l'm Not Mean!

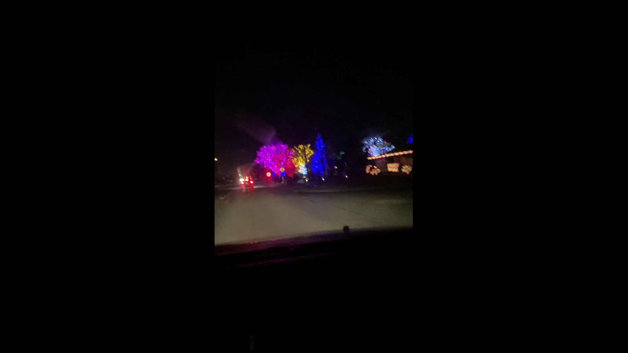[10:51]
I just left Jane's. Is this somebody's house? I assume it is. Yeah, somebody's house. Oh my goodness. That is amazing.